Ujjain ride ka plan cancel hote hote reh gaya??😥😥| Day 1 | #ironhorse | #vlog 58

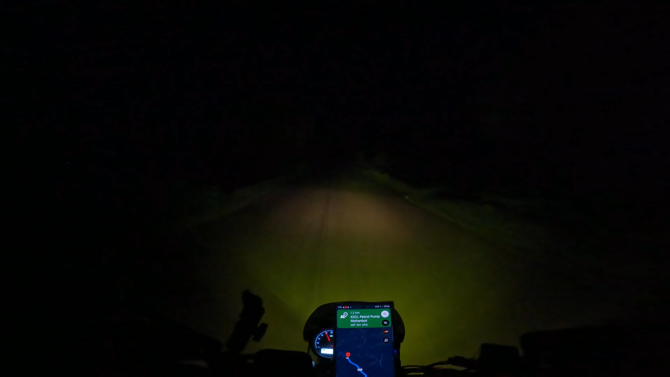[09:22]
1.3 किलोमीटर पे एक पेट्रोल पंप है, वहाँ पे पेट्रोल भरवा दूंगा। और ये रास्ता देखो गाइस, बहुत ही सुनसान, कोई नहीं है इधर। सो आ गया पेट्रोल पंप पे, इंडियन ऑयल का पंप है।
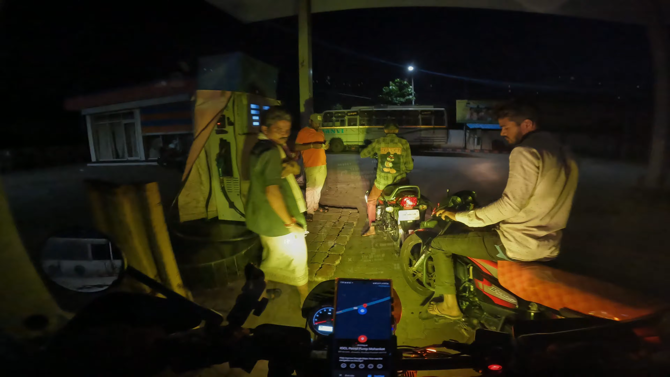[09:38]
हेलो गाइस, 66 किलोमीटर बाकी है अभी
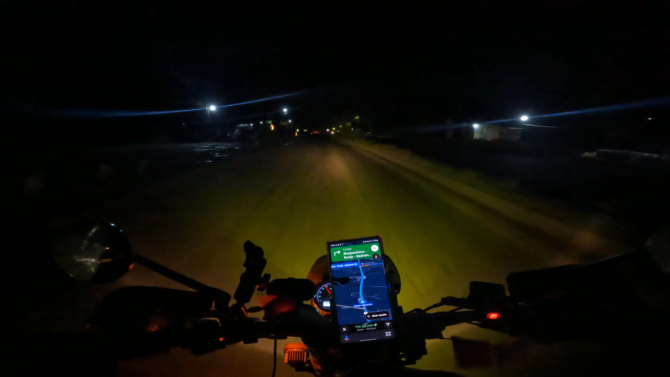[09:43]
उज्जैन, एंड 1 घंटा 24 मिनट दिखा रहा है।
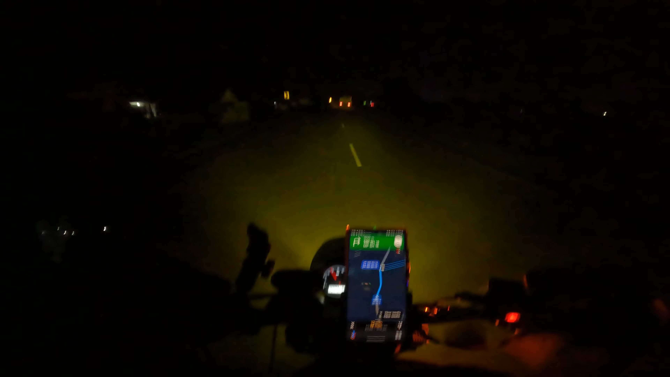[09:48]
सो गाइस, अभी पहुंचने वाला हूं, 12 मिनट में पहुंच जाऊंगा मैं।
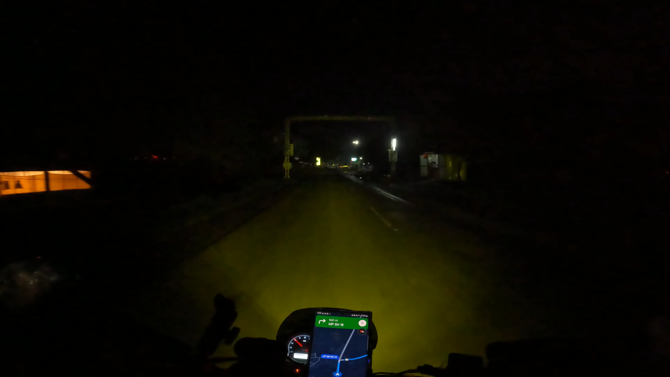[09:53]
यहां से मुझे राइट मारना है, यस, महाकालेश्वर के लिए सीधा।
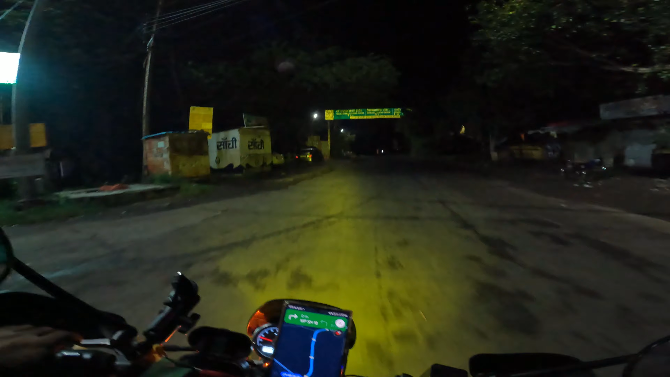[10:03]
अभी मेरी होटल है इस तरफ, ये चिंतामन गणेश मंदिर वेधशाला जंतर मंतर।
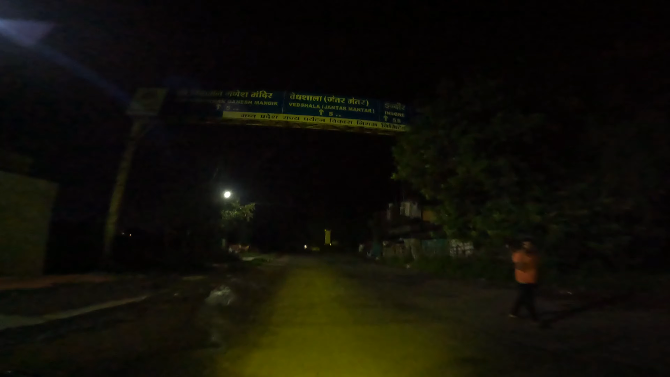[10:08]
चलो गाइस, अभी 900 मीटर ही बाकी है,
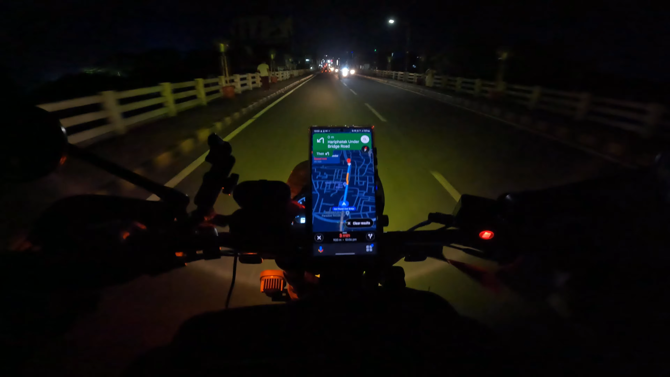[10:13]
सो यही लाइन में होटल है, अभी कहाँ है वो देखना पड़ेगा।